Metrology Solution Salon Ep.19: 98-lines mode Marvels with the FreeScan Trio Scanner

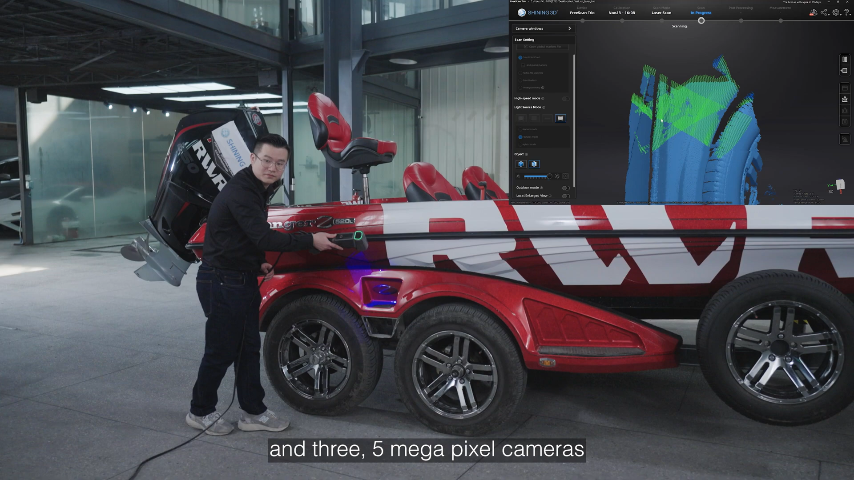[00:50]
Due to a large number of laser lines and three 5MP cameras, the scanning speed can reach up to 301 million points per second. If the tracking loss occurs during scanning, just go back to the area you already scanned and continue.
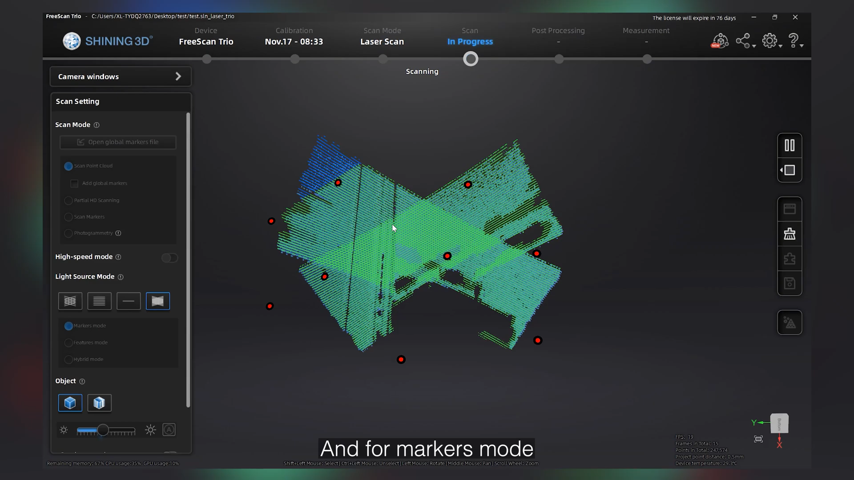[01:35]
And for markers mode, the scanner will scan only markers.
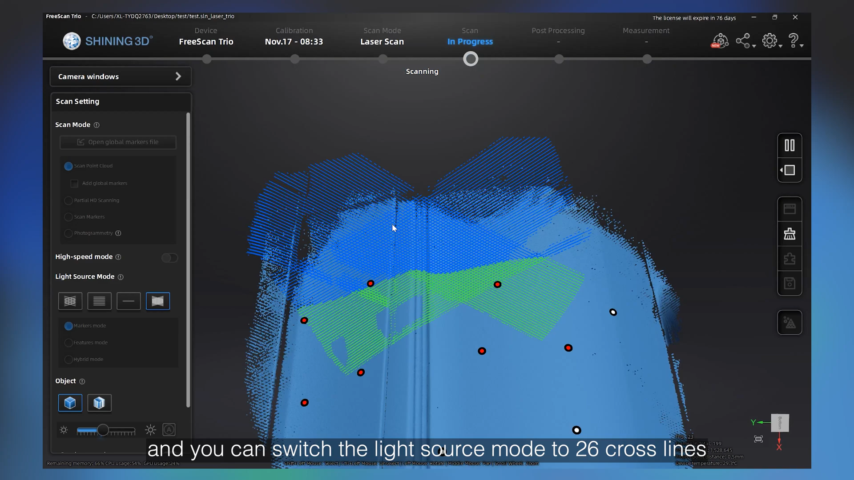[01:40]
And you can switch light source to 26 cross lines,
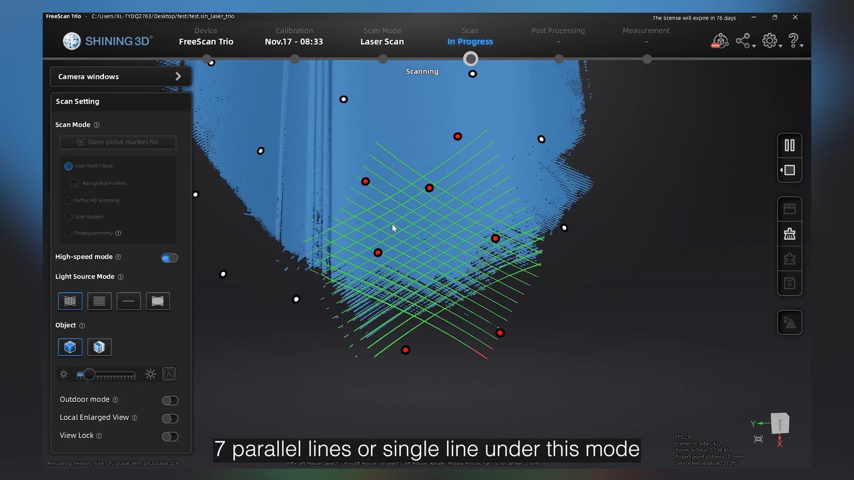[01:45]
7 parallel lines or single line under this mode. Adding more flexibility to the scanning.
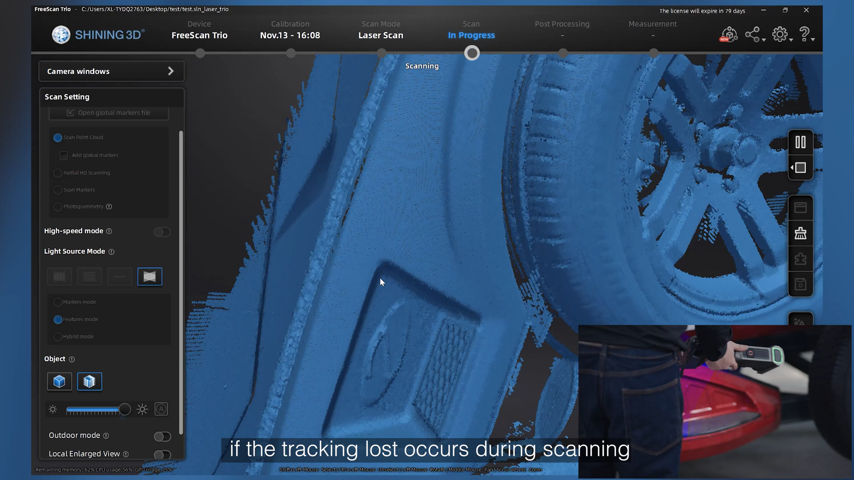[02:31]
If the tracking loss occurs during scanning, just go back to the area you already scanned and continue.